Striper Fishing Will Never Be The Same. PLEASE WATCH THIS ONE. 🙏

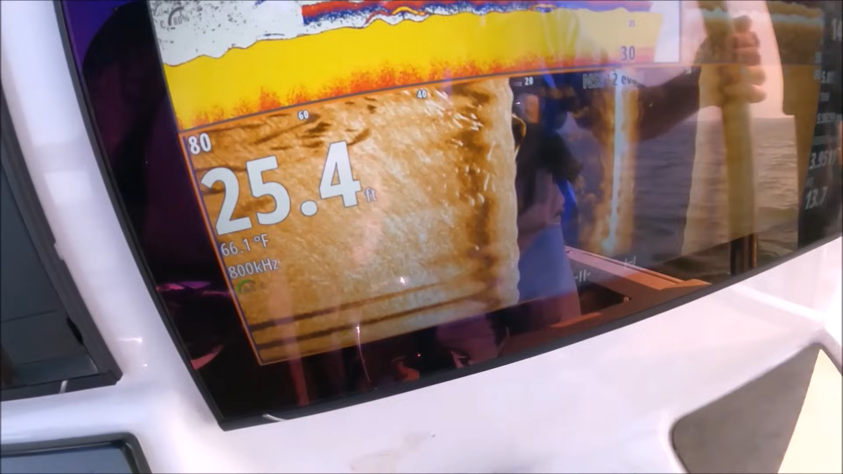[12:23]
On screen: depth 25.4 ft, water 66.1°F
there they are rusty look at this actually get a line over rusty yeah all right i want cv you fish let's
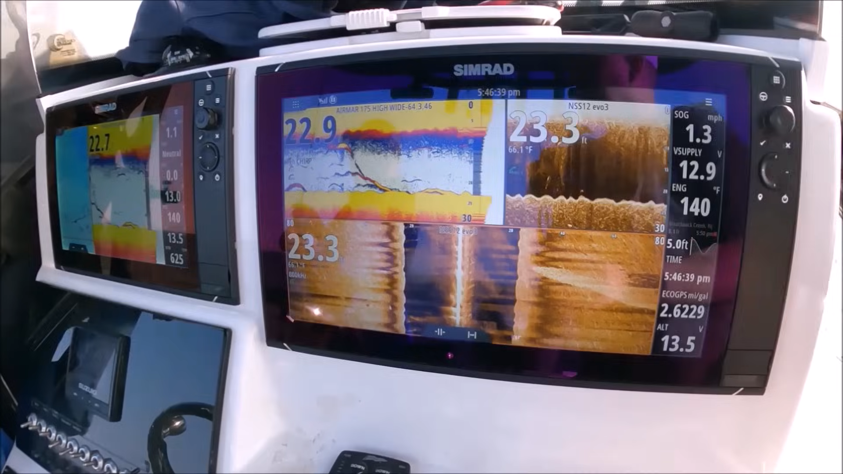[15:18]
On screen: water 66.1°F, speed 1.3 mph
so he had he had two fish on the gold so we're gonna put gold on them all it's a good looking fish
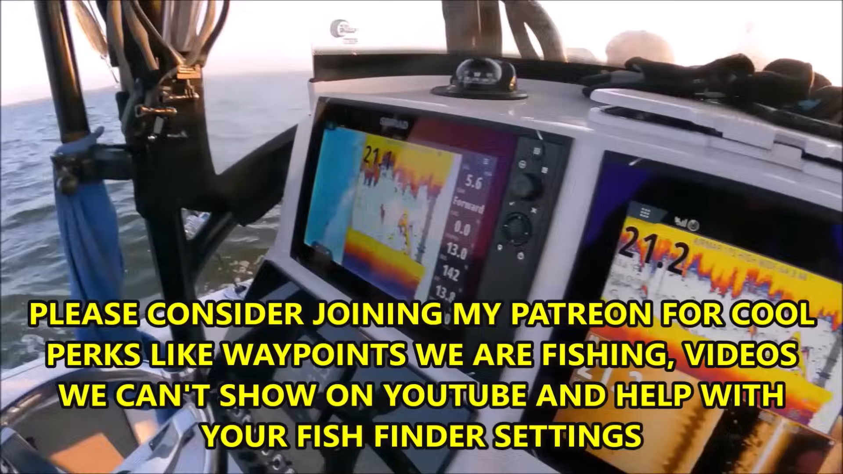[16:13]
all right there's a snatchel guys get your guns it's
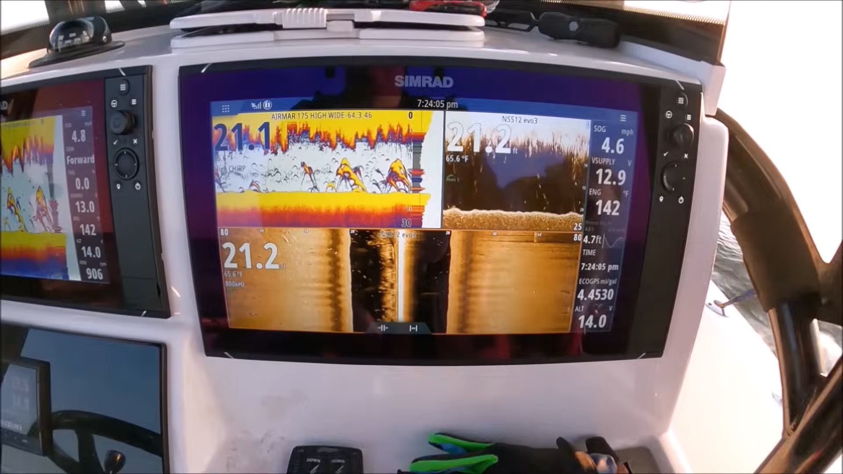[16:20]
On screen: water 65.6°F
about to go off double barrels wow
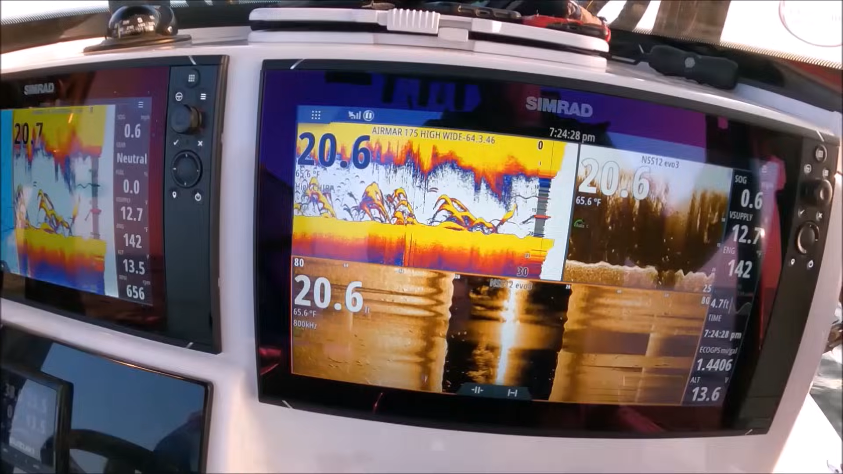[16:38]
On screen: water 65.6°F
oh yeah it's uh it's a snatchel and a half
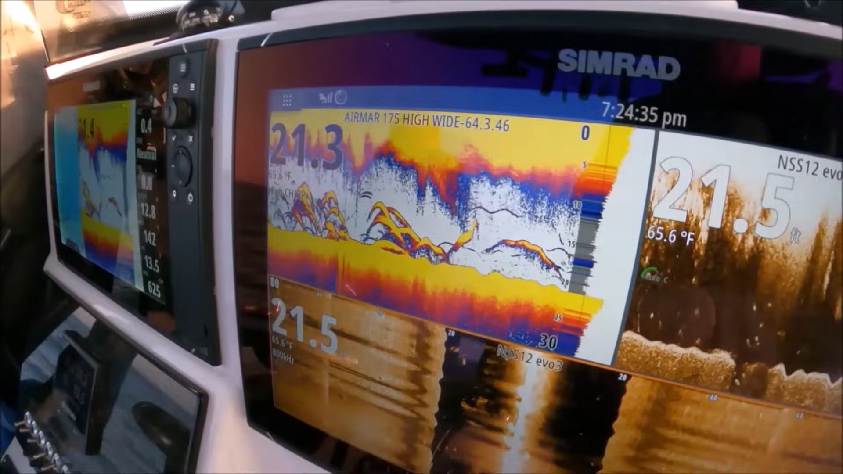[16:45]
there's a lot of fish here they go here we go Tommy's on baby yeah
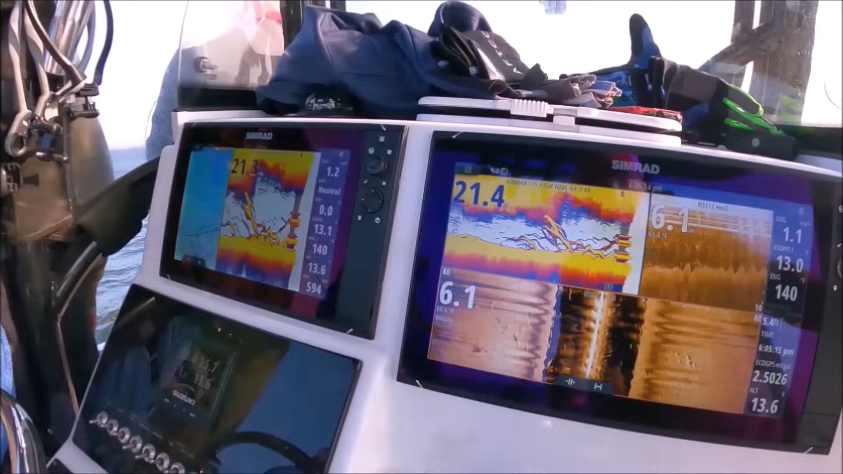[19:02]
all right bill you can still do it they're hot and heavy next to you
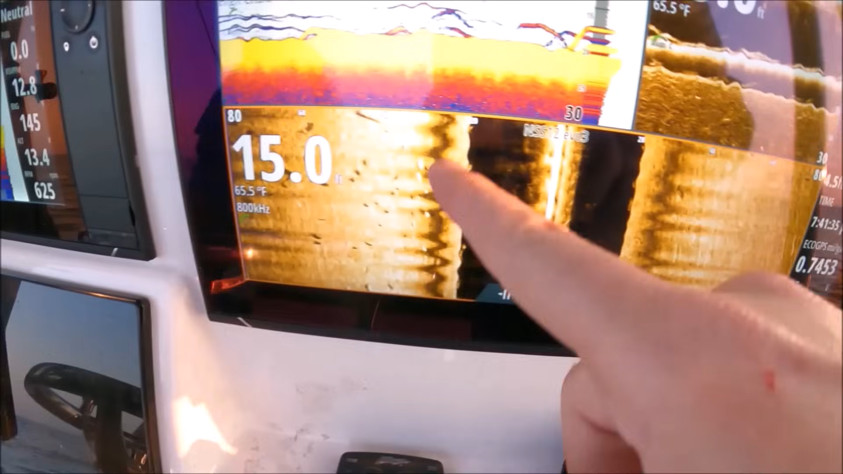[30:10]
On screen: water 65.5°F
nothing here but they're all here see if there's nothing on the right really but they're all hanging here that's because our spoons scoped out so our spoons are all hanging out there and you can see how those fish are just following the spoons
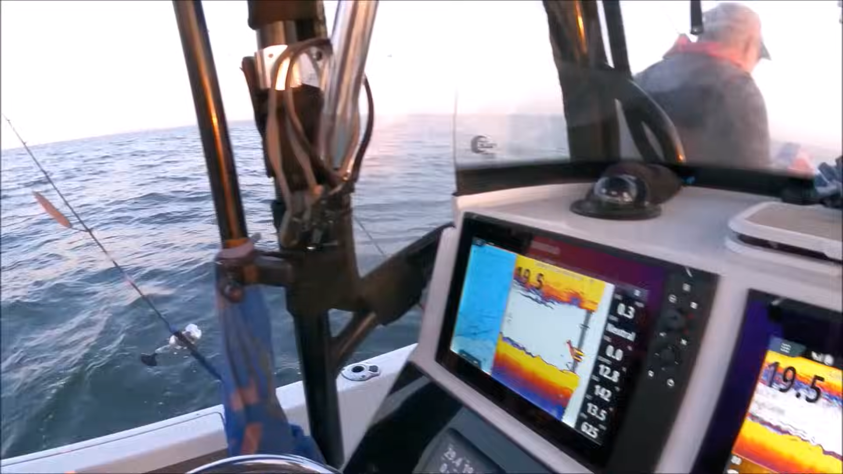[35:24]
All those spoons out there, man. The spoons float out.
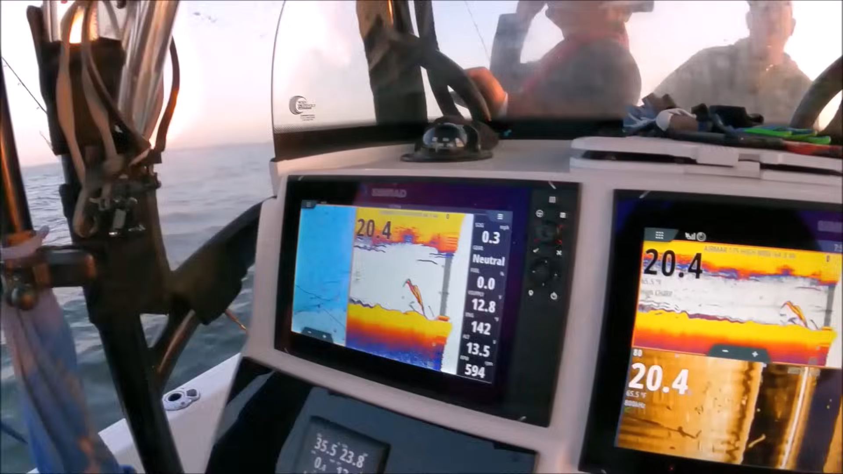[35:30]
Out over there, your side scan shows they're all right here. Yes, sir. All right.
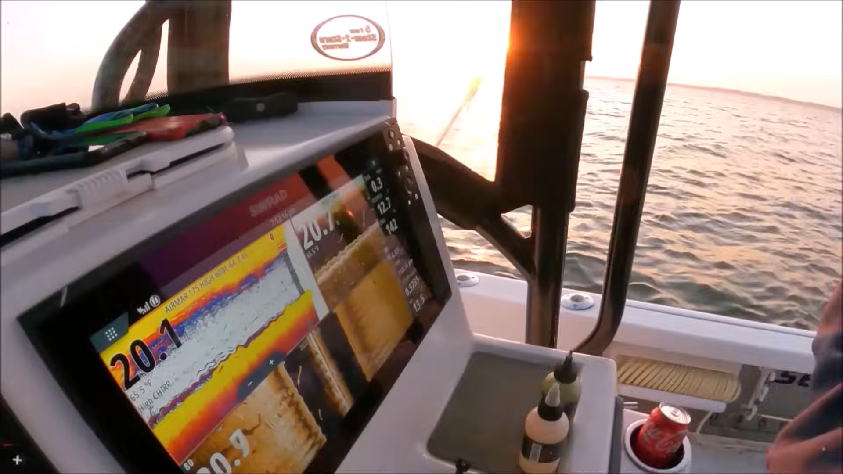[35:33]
Did you see how they're all on this side? There's really nothing here compared to that.